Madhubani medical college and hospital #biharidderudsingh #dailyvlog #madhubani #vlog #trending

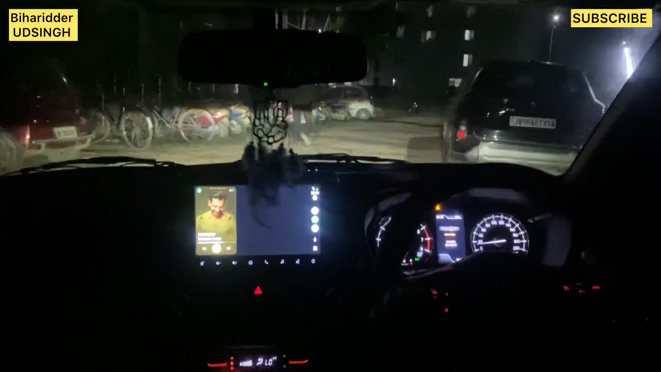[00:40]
जो कि हमारे कॉलेज की इमर्जेंसी गेट के चस्ट सामने और आप देख सकते हैं इस गारी का जो अंदर का